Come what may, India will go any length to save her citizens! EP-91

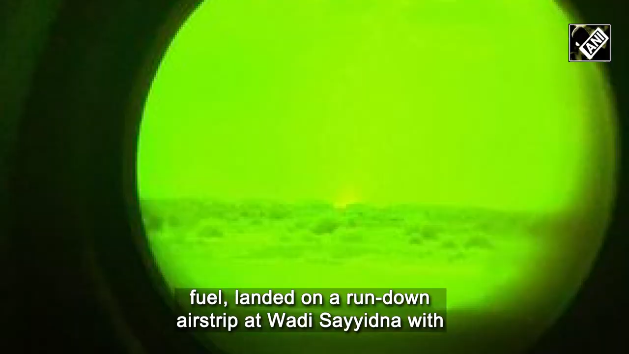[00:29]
landed on a run-down airstrip at Wadi
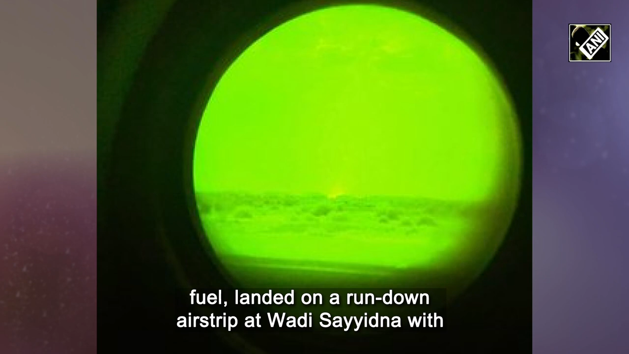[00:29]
Syedna with the help of infrared sensors and night vision goggles.